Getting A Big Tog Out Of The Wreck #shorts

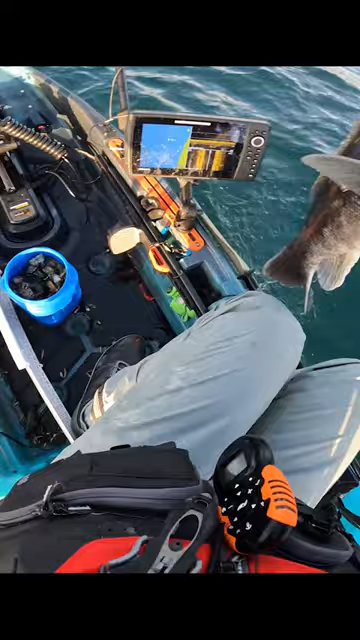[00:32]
that's still a nice fish though, there you go guys, that's a nice one,